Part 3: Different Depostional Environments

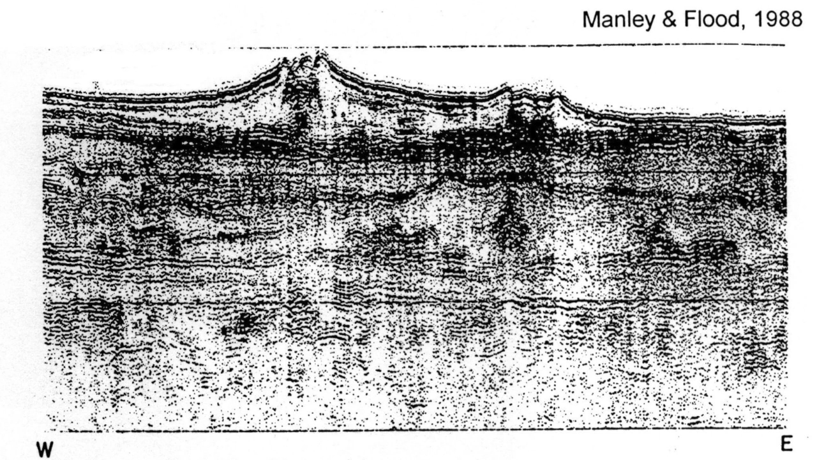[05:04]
And so we see that this thing is piled up on top of the fan. And so within the channel right in here and another channel right over in here, we can have potential there for petroleum. This is a line drawing interpretation of what we see in this seismic line right up in here.
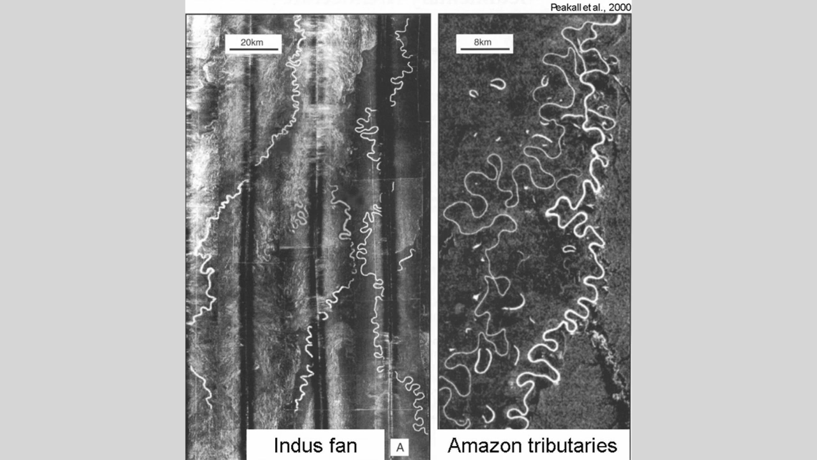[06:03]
The right-hand side is a photograph of the Amazon River in Brazil. And the object is to show you here that we have a meandering system in the Amazon jungle, and that meandering system looks very much like what we see over here in the Indus fan.